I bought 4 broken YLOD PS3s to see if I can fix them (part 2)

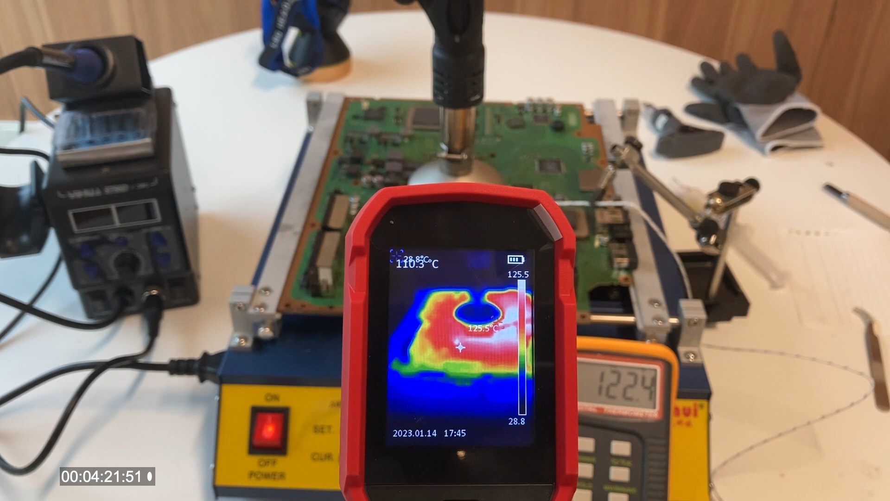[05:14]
On screen: spot 110.3°C
I also bought an infrared camera to double check the motherboard temperature and compare it to the reading of the thermocopper. The readings are quite close to each other. So everything seems to be okay.
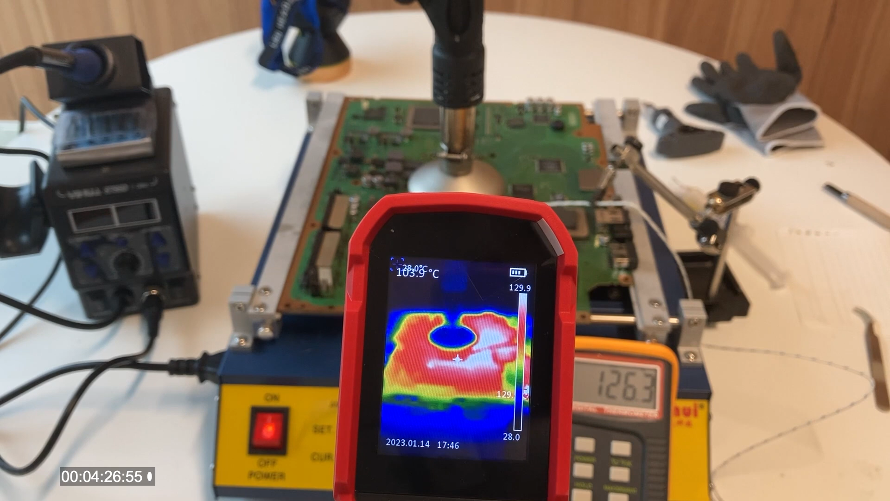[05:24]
I wait for the motherboard to reach 220 degrees Celsius. In the middle of waiting, I realized that I forgot to apply any solder flux. So I apply it and we set up everything again. I turned on my hot air and the cell processor temperature continued to rise. The thermocopper reading is close to 200.
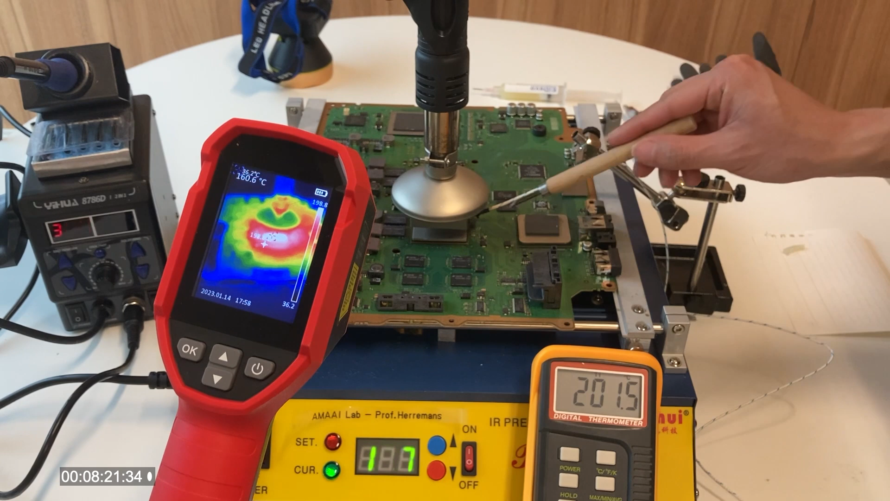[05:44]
But the infrared camera shows only about 170. I think the thermocopper is also measuring the air temperature around the processor. And the actual processor temperature is less than this value. Here, I was struggling to adjust the nozzle position. For some reason, the nozzle keeps bouncing up because I am using a very cheap setup. I have been nudging the processor from time to time to see if it is ready to be removed.
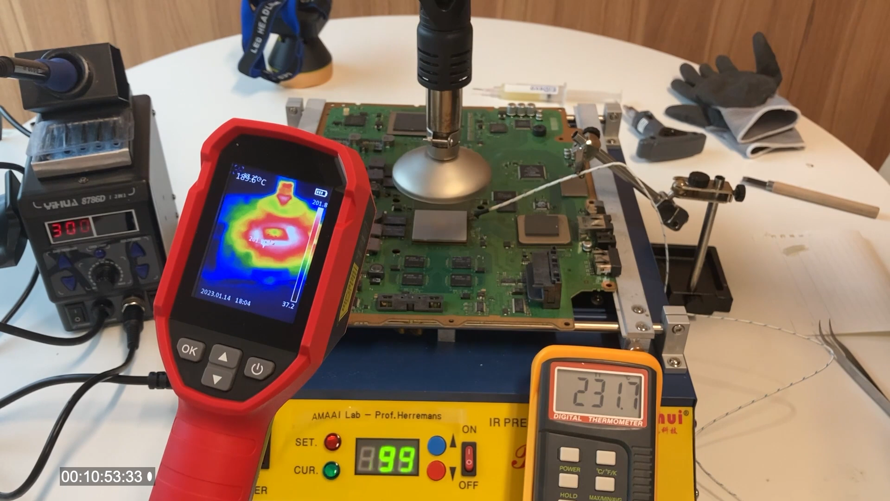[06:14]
The motherboard temperature isn't increasing anymore, so I tune up the temperature of the preheater. I also add a little bit more flux because I was not sure if it was enough or not. The cell processor isn't moving at all, so I tune up the hot air temperature. I also try to bring the nozzle slightly closer to the processor, but the holder simply refuses to do so. So I have to hold it with my left hand. The thermocopper reading is close to 250,
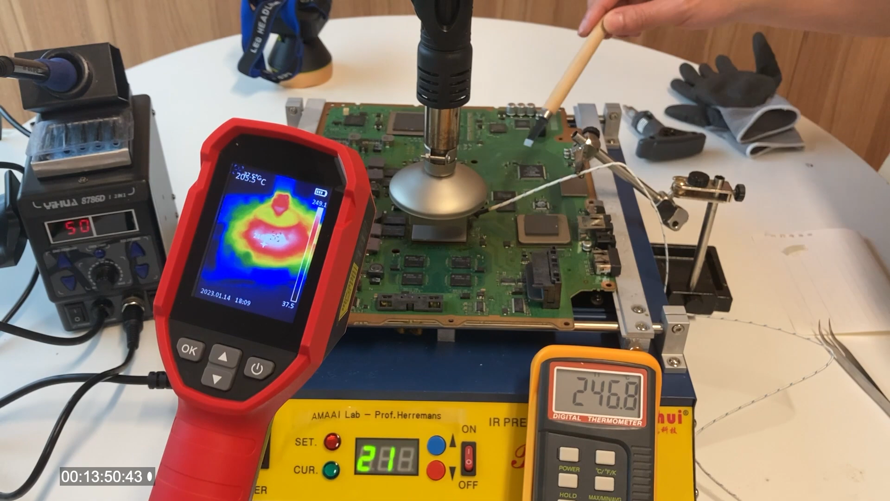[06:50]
and the infrared camera is close to 210. The solder joints should start melting very soon. I nudge it one more time, and that's it. It's time to remove the RSX processor. Oh no, by the time I removed the nozzle and grew up my tooth, the solder joints have been cooling down too much. So I need to go back to the hot air heating again.
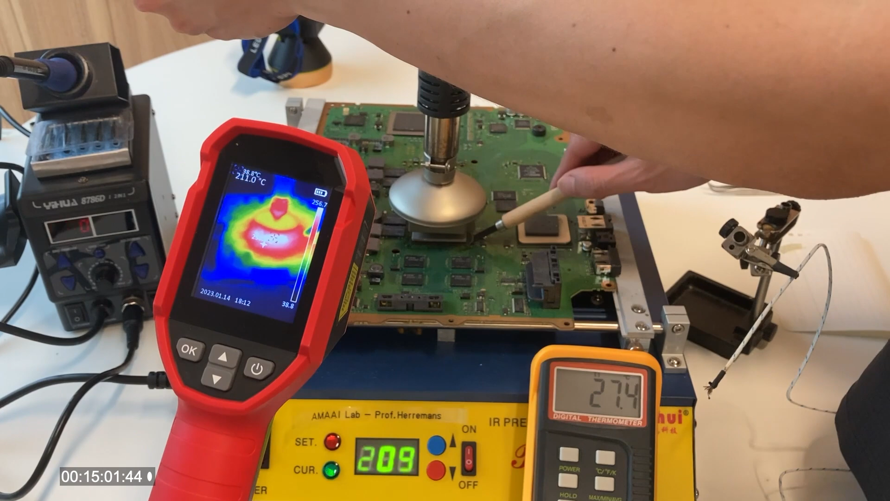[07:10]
This time, I make sure it is really hot enough before I remove the nozzle.
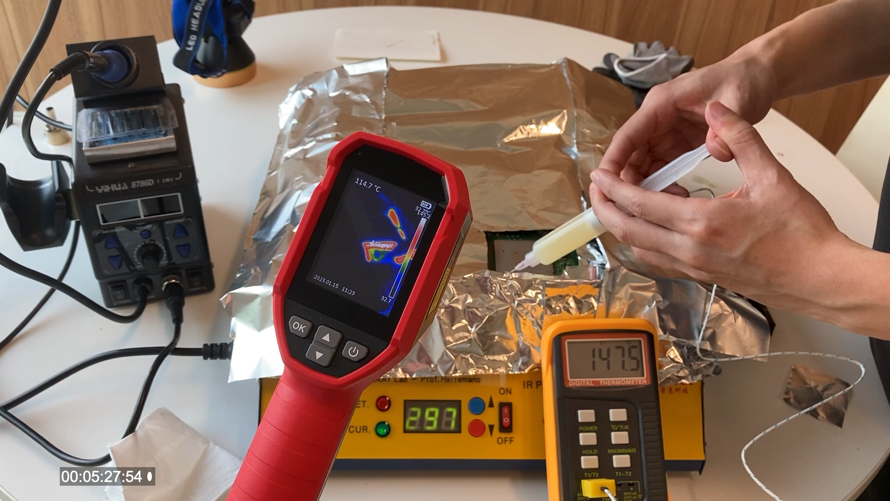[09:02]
On screen: spot 114.7°C
And I wrapped the preheater around with aluminum foil. This allows the heat to stay under the motherboard so that it can be heated up to a higher temperature. I set the preheater to 300 degrees Celsius, which heats up the motherboard quickly to 150 degrees Celsius.
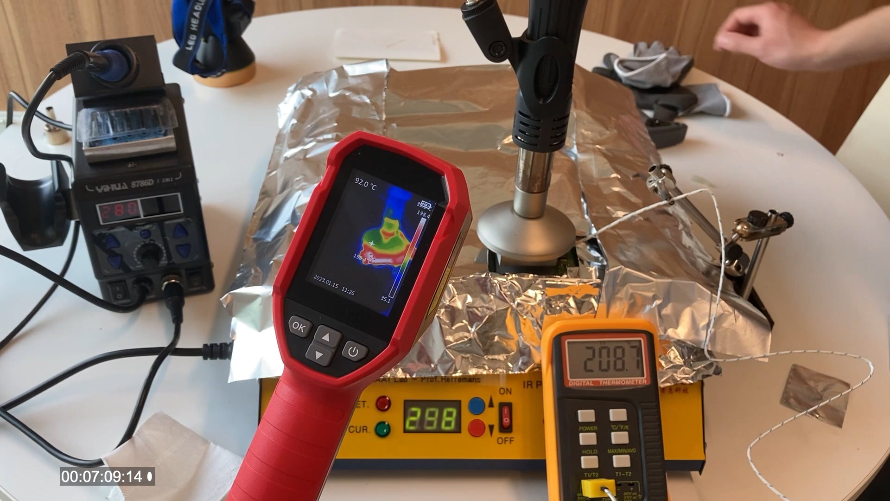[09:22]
After turning on the hot air station, the temperature quickly rises to 200 degrees Celsius. I continued heating it up for a few more minutes and nudged the processor from time to time to check whether it is ready to be removed. When I look back to this footage, I feel like I nudged the processor a bit too much.
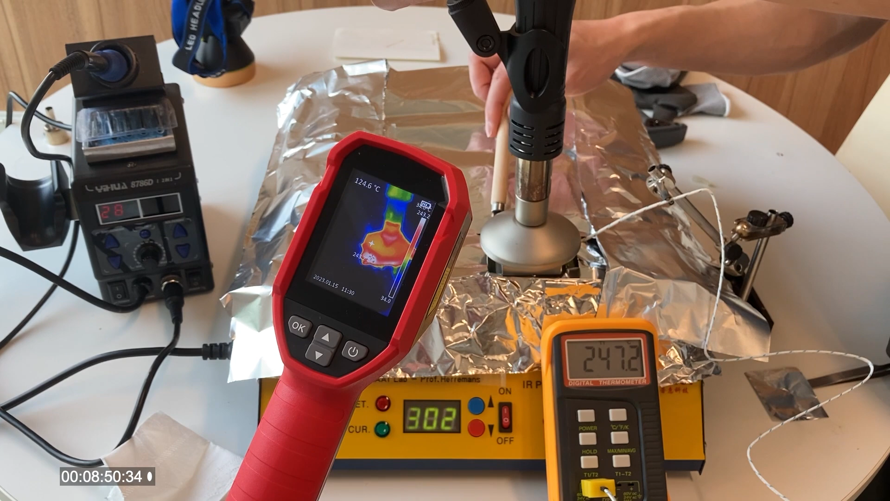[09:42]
Anyhow, just like before, when the temperature reaches 250 degrees Celsius, the processor is ready to be removed.
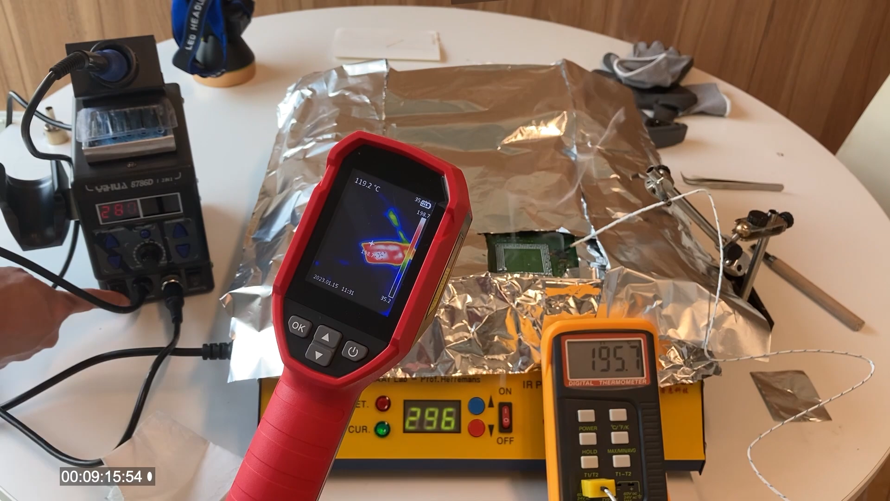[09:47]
I would say the removal of the PS2 processor is successful.